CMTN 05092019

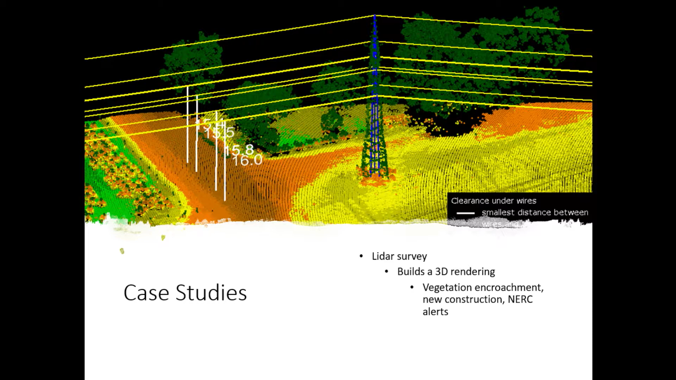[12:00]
honestly lidar is well over my head I don't it wouldn't be able to make any sense of the data but it is it's data we can collect with these units so the future for UAS I kind of mentioned it before for us it's really beyond visual line of sight right if our goal